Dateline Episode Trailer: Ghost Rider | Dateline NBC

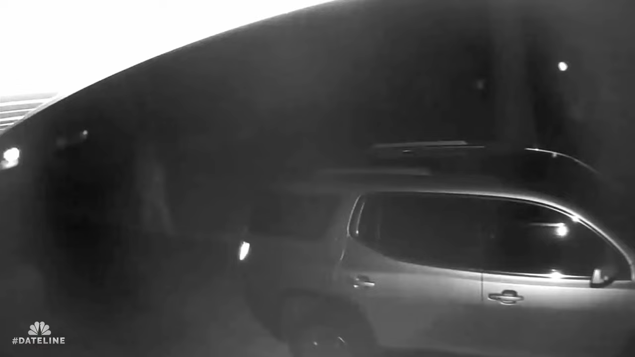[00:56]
but when it becomes part of the video before or the video after
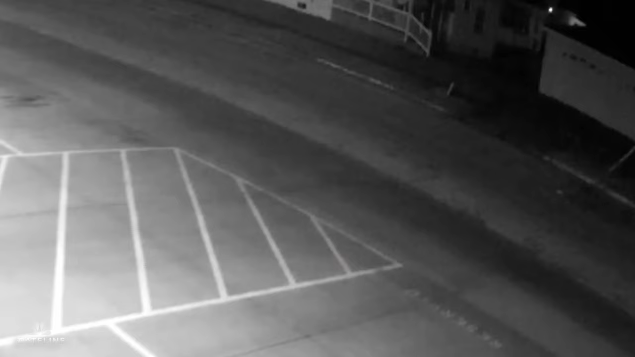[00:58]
is how these videos become that much more important. It tells the story of a round-trip bicycle ride to a gruesome murder.